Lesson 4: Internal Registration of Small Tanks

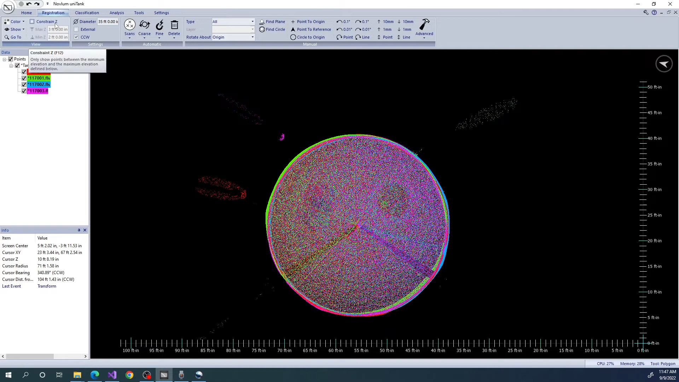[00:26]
I have just run auto course registration on this tank, and as you can see, the auto register has positioned the layers correctly, but has failed to rotate the layers properly.
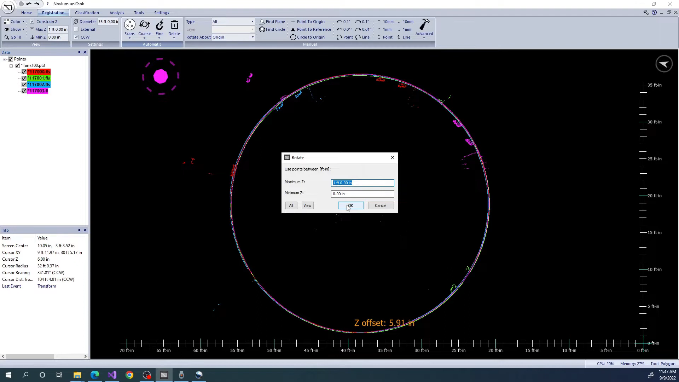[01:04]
We see a nozzle between the 0 to 1 foot mark. If you are unable to get the course rotation working, there is always the full manual option. So what we will do is select the layer we want to rotate.